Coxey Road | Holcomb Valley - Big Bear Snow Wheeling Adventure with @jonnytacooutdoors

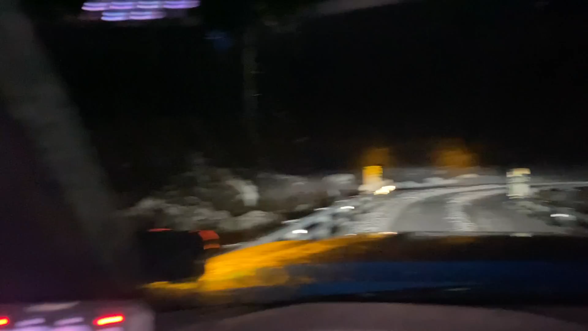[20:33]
So obviously no one's been there, and the snow is pretty deep. I'd say at least about 2 feet of fresh snow.
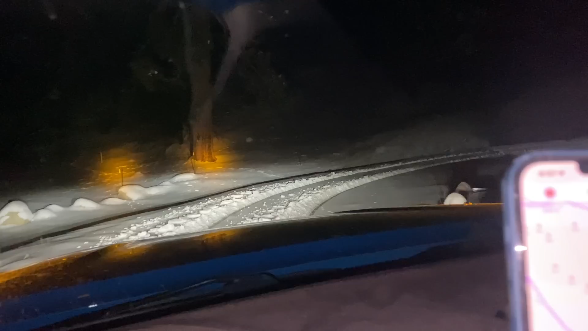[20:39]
So we decided with Johnny leading to with his 35 to lead and just plow through the snow.
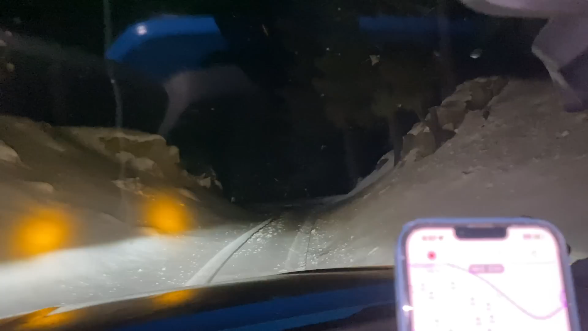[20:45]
And we were doing pretty good for a mile or two, and we passed the Craft Flat Family Campground over that bridge, if you guys know that area.
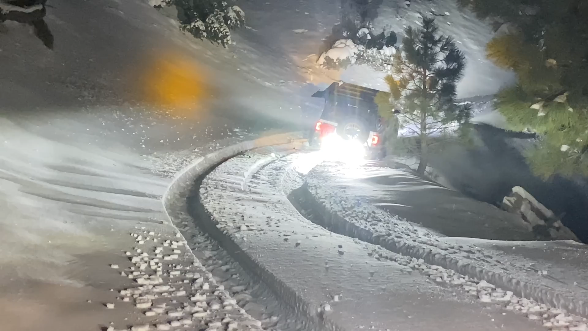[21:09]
So what's happened is that off camber was pushing him towards that ditch area and towards the cliff of the side of the mountain. So yeah, he was pretty much stuck there.
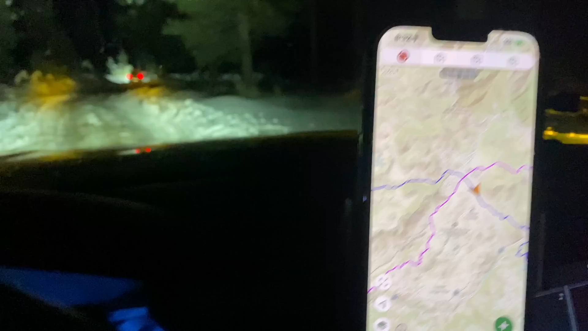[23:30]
So we're taking a different route towards the Hannah Flat Campground,
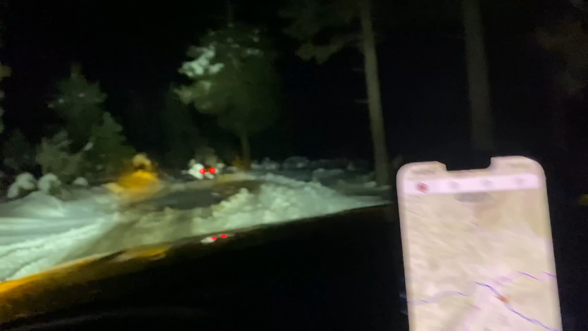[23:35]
but gosh, everything is so rutted out right now. So just gotta be careful, it's icy now too.
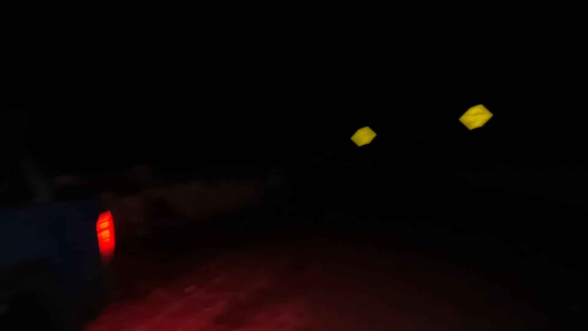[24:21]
This is, it's hard to see, but this is the actual road we're on. Well, I opened my camper and it smelled like propane.